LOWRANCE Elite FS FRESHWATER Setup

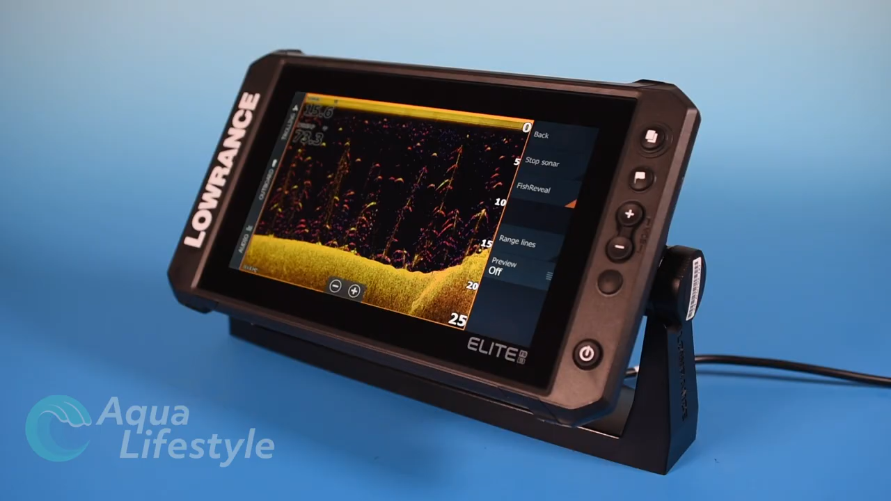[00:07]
we're going to talk about the basic setup of your fish finder functions, sonar functions, on the Elite FS, and how best to set them up for fresh water.
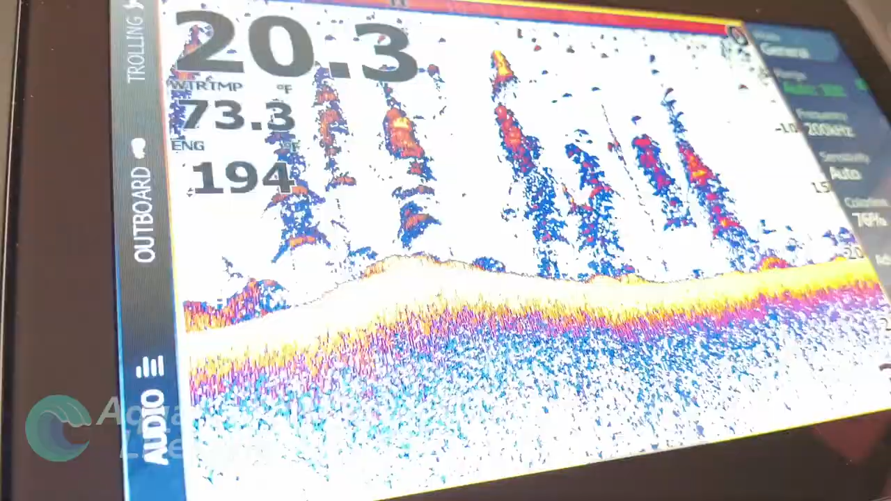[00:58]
On screen: water 73.3°F
But first, let's cover the basic sonar settings.
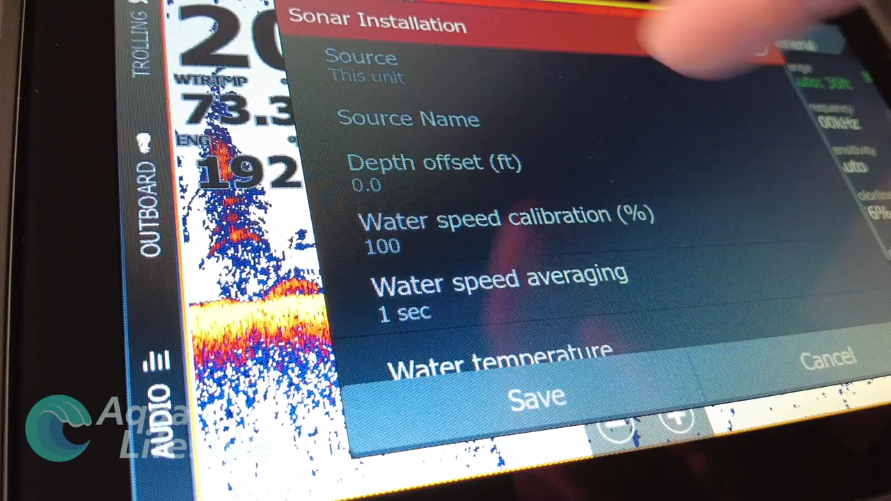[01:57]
The sonar installation, the menu is going to pop up and it's going to ask you the source. You can name what the source is.
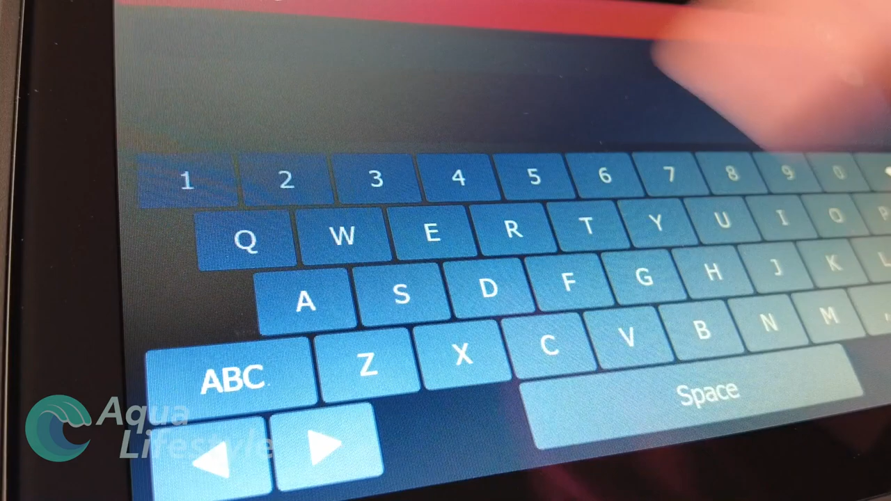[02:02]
So you can go in and type a specific name if it's a bow display or a helm display.
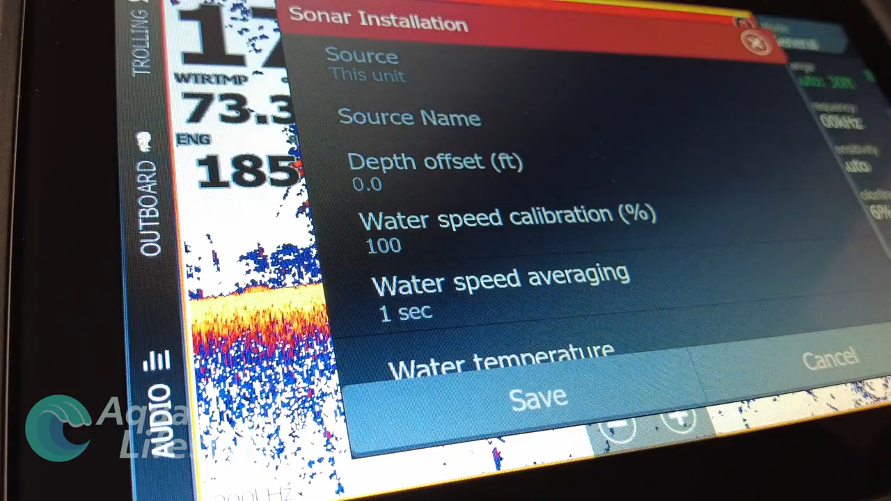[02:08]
You can adjust your depth offset,
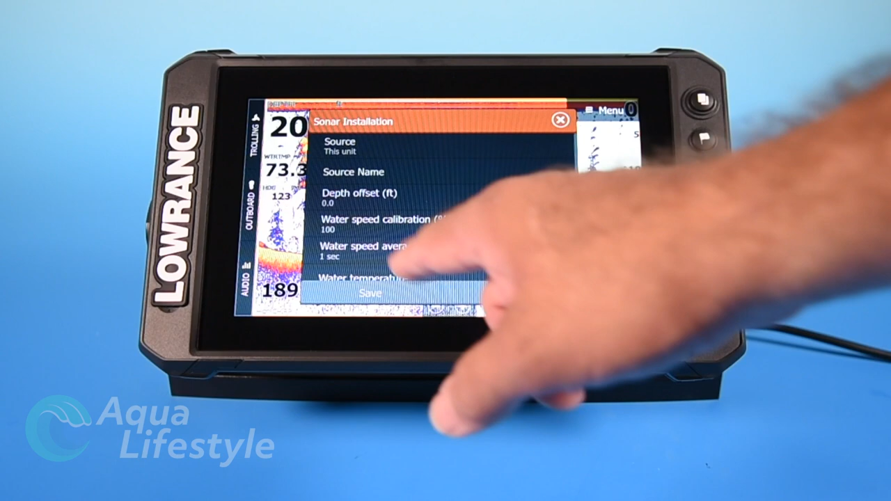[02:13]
your water speed calibration, if you need to make adjustments on that, or speed averaging, temperature, and transducer type.
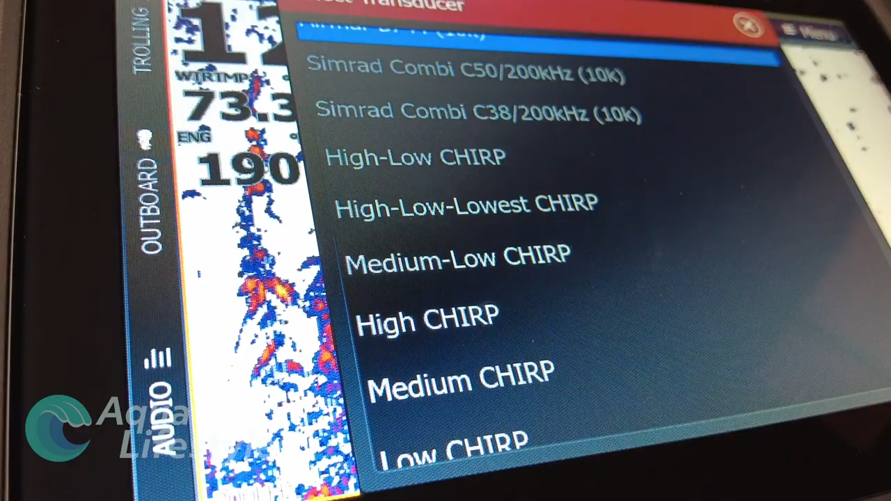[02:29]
And if you're not sure what it is, you can look about six inches down from where it plugs into the unit.
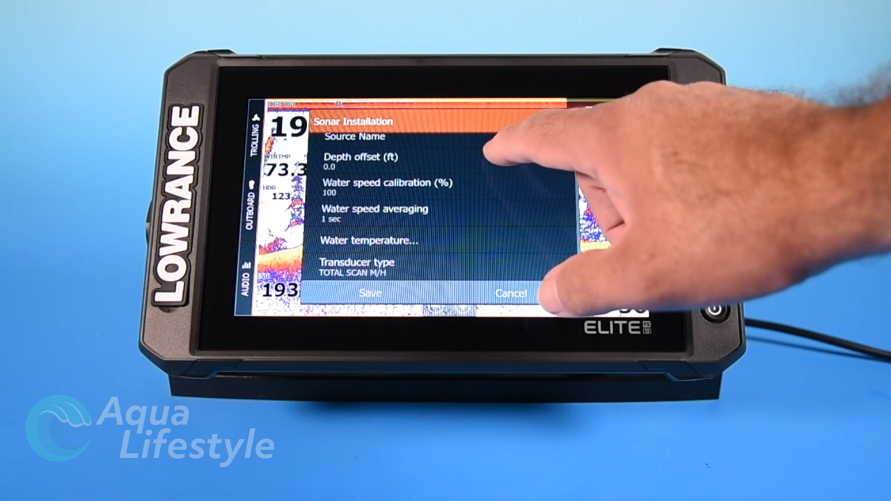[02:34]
The plug of the transducer should have a little ID label that will identify which one it is. So select the correct one, press enter, and you should be good to go. That's very important to select the right transducer. So back on our home screen here, we've got sonar, we've got side scan,
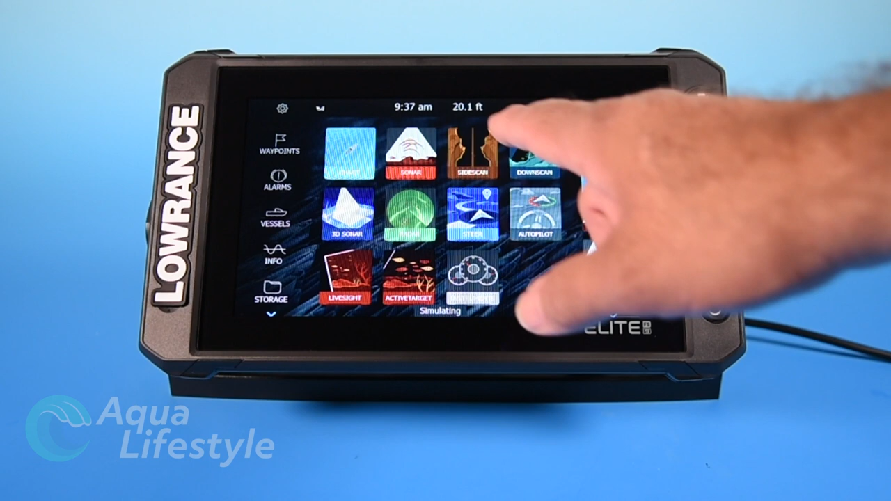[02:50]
down scan, it's showing 3D, live site, and active view, but those won't actually show on your menu unless they're pre-selected in the system setup to display.
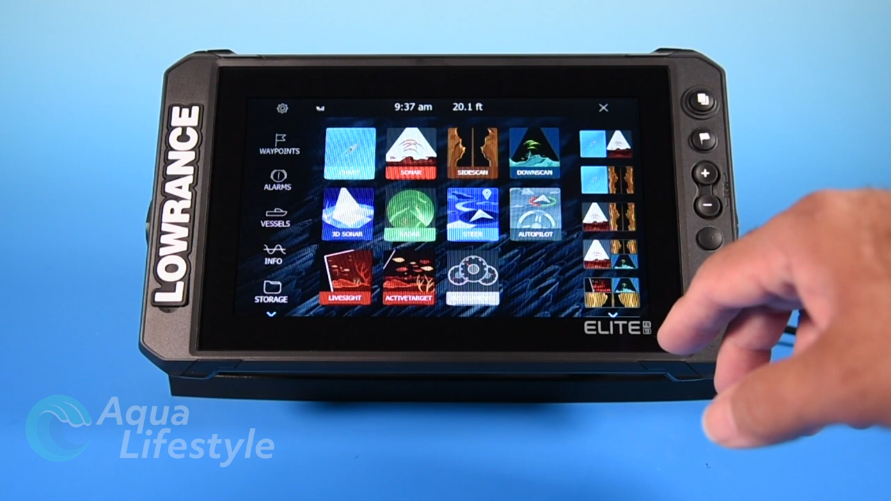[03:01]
Because we're going to be talking about setting those up, I've got them on here, otherwise they're not going to show on your display. So let's hit sonar and start with that. We're going to go to our menu on the side here and go through the functions on the menu.
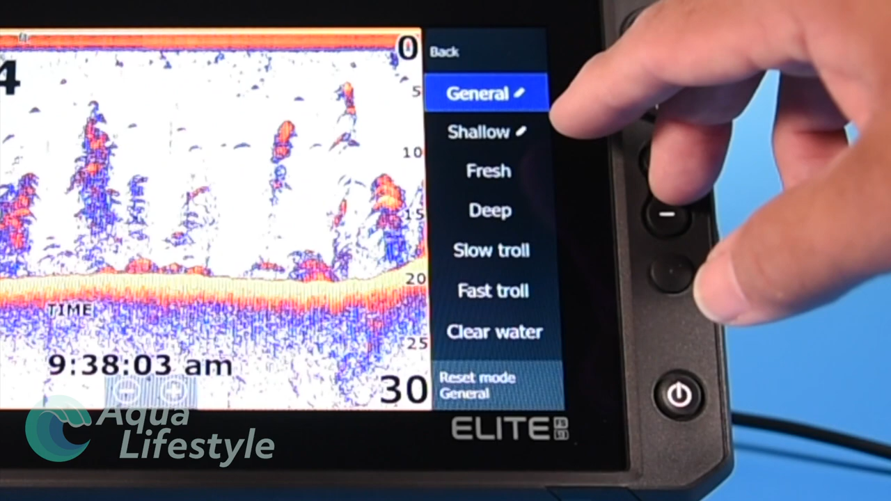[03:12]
Now tapping general, this brings up something that will do some presets in your machine to best set it up for the different types of fishing.
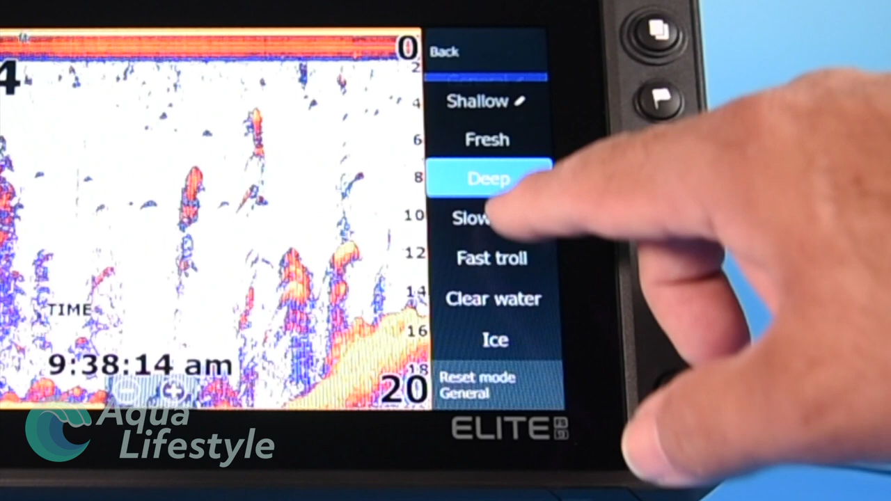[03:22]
You've got shallow, fresh, deep, slow troll, fast troll, clear water, those kind of settings. Now general, that's an all around, sometimes that'll work just fine for you.
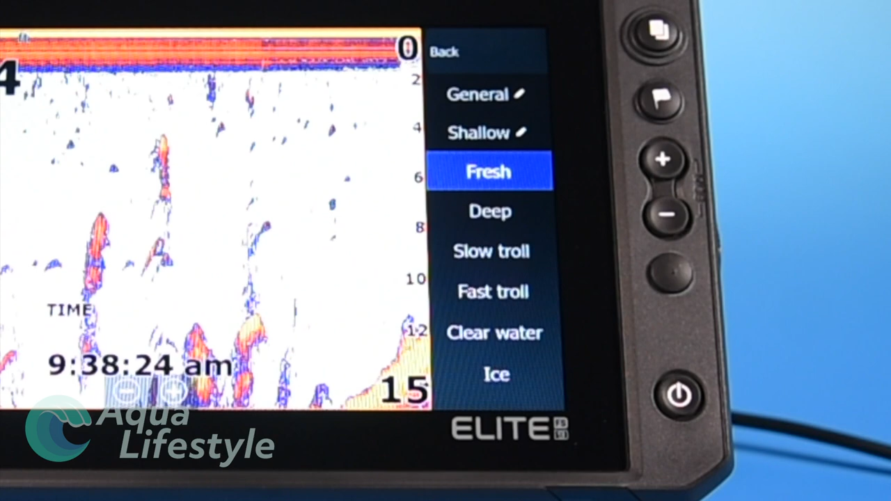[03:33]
Fresh water fishing, you've got shallow and fresh, you can do fresh deep, slow troll, fast troll, clear water, and something I don't get to do too much here in Florida, ice fishing. Now you're going to want to select whichever one best suits the type of fishing that you're doing at the time. I generally don't set mine to fresh while I'm bass fishing or freshwater fishing. I would recommend probably shallow.
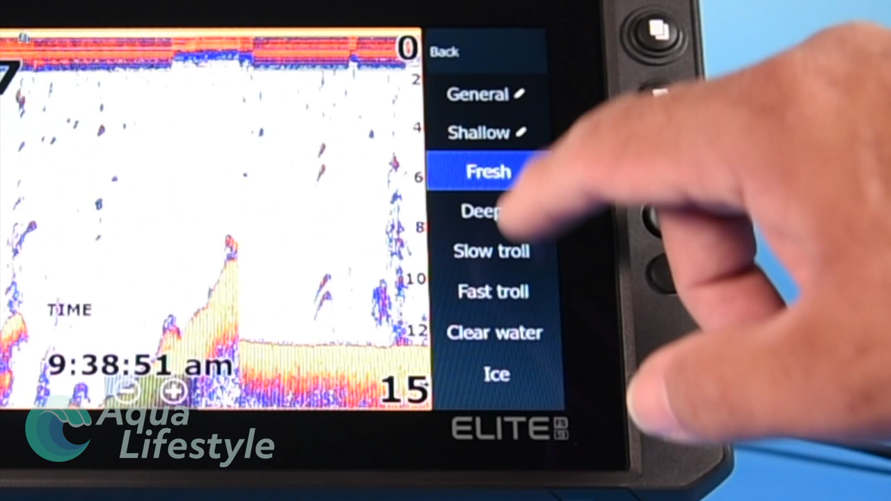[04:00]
Lowrance says shallow is anything 60 feet or less. I found that it works very well for anything under a hundred feet. It seems to optimize the machine for that.
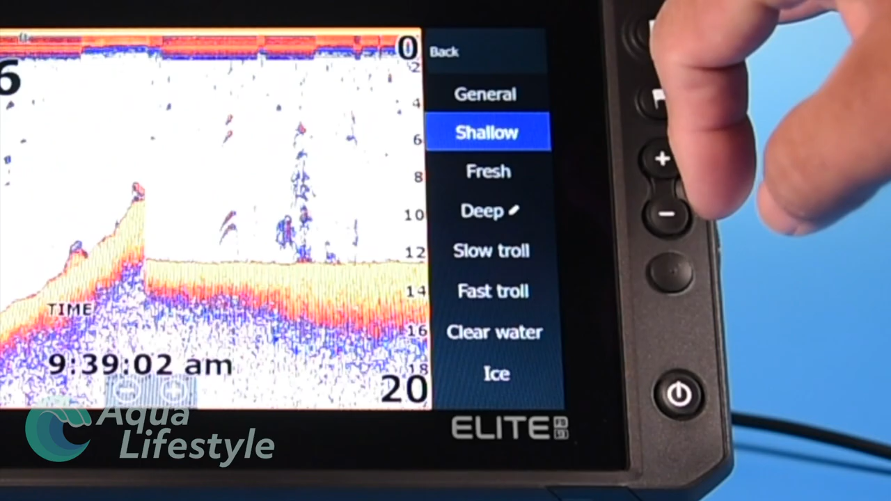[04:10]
So you may want to consider that setting when bass fishing. Next on the menu is range. You know, a lot of people leave this in auto and that works perfectly well. I tend to like to select a depth range that I know I'm going to be fishing in because I don't like the way it judders and shifts scale if you're moving around in depth quite a bit. You know, if things are changing, it makes it more difficult to see the screen, I think, if it's constantly shifting and changing range. So I'll set a depth range that I know is going to keep my bottom line,
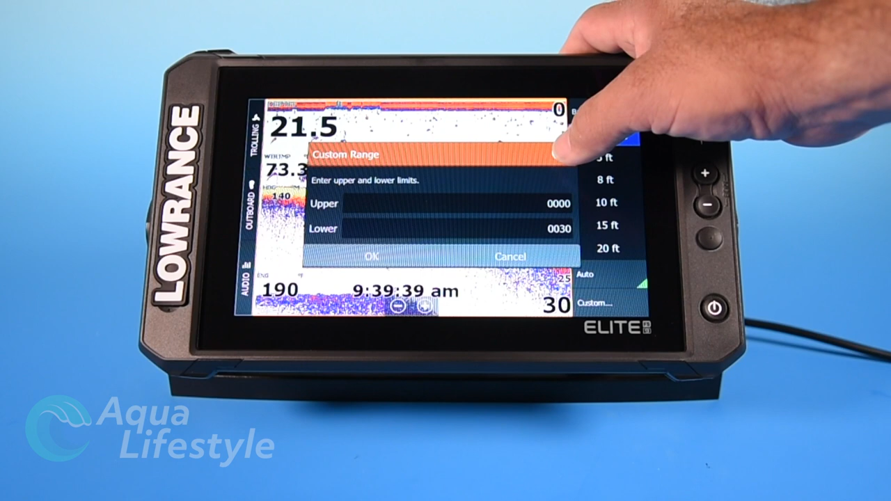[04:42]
the bottom image, somewhere down in the bottom third of the screen. In this particular case, you know, where if I set it to 30 feet, you see it seems to be tracking pretty well and not jumping around and changing scales. The next option is frequency and this particular one has regular frequencies as well as chirp. Fresh water, you're going to want to choose high chirp if that option is available. If not, you want the highest frequency available to give you the best results in shallow water.